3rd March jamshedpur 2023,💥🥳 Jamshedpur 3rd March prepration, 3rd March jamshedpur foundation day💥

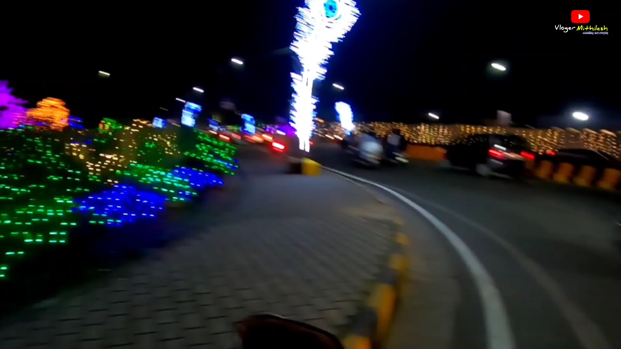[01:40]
जमसे� लाइटिंग और नाइट में इतने रहता था यार अभी लोग निकले अपने गर से लाइटिंग देखने के लिए खास करके काइस क्या ही सजा हुआ है यार बहुत ही जबजास्त बहुत ही खूफस्वत और अभी हमें
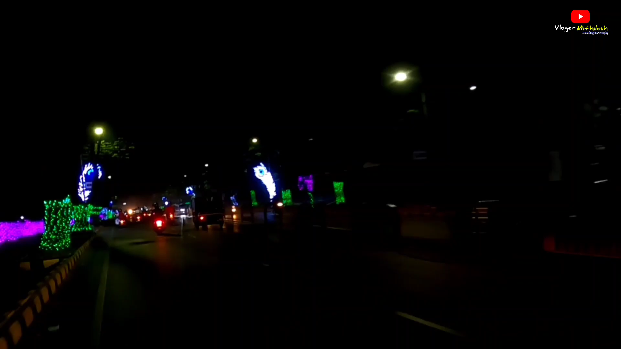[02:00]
जयाटी टाटा कॉमप्लेक्स यहां पर ठीक नया
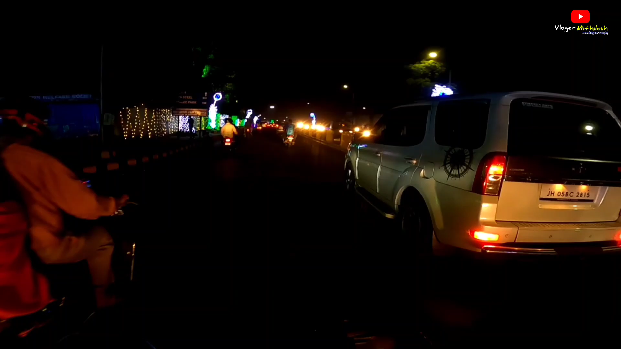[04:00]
घर जाना है तो घर जाते समय जो जो रास्ते मुझे दिखती है मैं आप लोग को अबडेट करते रहूंगा थर्ड माज जो है ना अपना इस बार ना बहुत जबजस्त होना और हर साथ इस बार लाइटिंग जहना बहुत ज्यादा लगी है और बीच चोराय पर तो आप दे
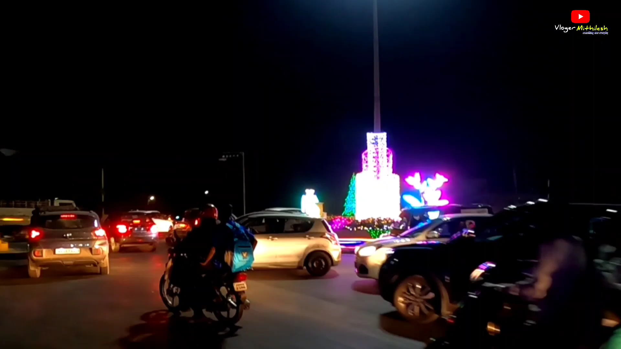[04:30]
लाइटिंग की और यह रास्ते को वाँ वाँ वाँ क्या खूबसूरत सजाएगी है भाई मजा आ जा रहा है वह दिल जीत लेगा वह लाइटिंग वह वह मजा जा रहा है गाइस अभी हम निकले साप्ची सब
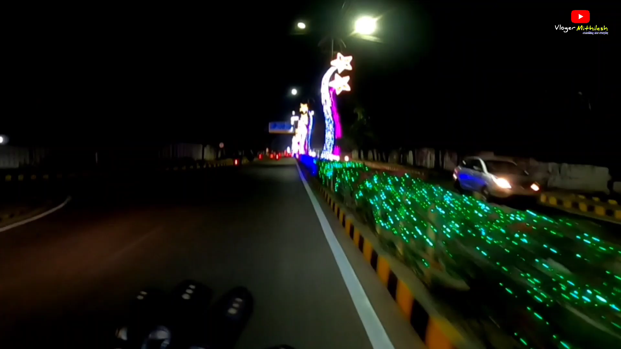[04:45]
अब सम जाएंगो बिश्टुपूर को और और यह विश्टु� और देख सकते हैं यह वीश्टुपूर हमारा खूफसूरत सभ वाँ पूरत जगमगार रहा है भाई लाइटिंग से वह क्या ही घुचल नहीं
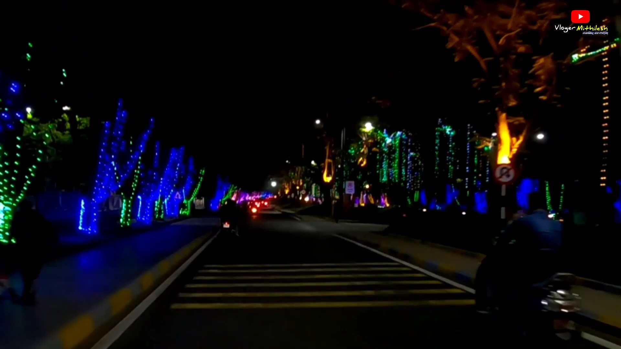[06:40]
जैसे का हुआ है पूरे लोकेशन को पूरे रास्ते को मज़ा जा रहा है थार्ड माच थार्ड वाहच सपेसल है यार हमारे जम सित तूर करें बहुत ही इस पेसल यह नजा रहा है यह मौसम सांग के इस
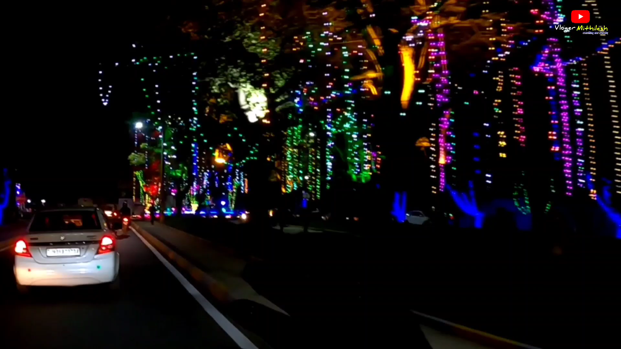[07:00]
थंडे थंडे हाव के बीच में यह लाइटिंग पढ़ा सा खूबस� कुछी दे रही है यार बहुत मज़ाया गाइस